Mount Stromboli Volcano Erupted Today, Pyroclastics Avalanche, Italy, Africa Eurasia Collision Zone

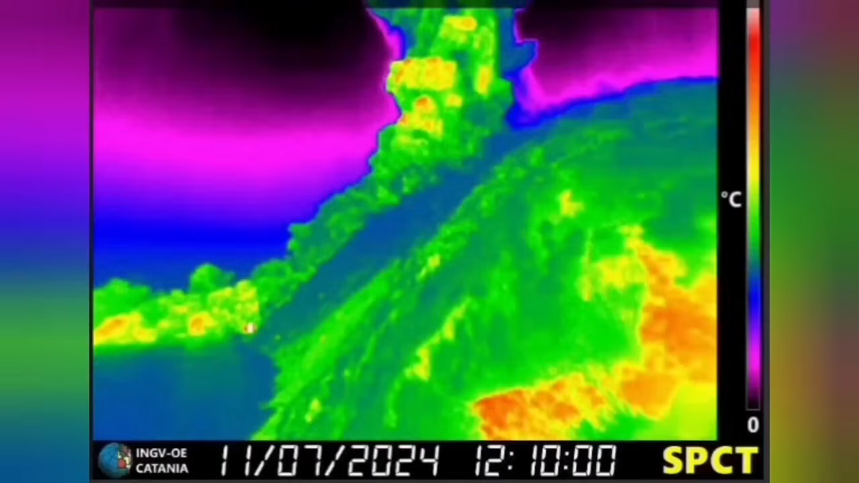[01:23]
This is again from another view you can see the pyroclastic and the flow of the lava and this is the Institute National Institute of the Geophysics and Volcanology of Italy showing that from the ground this is the four-kilometer ash cloud we are seeing.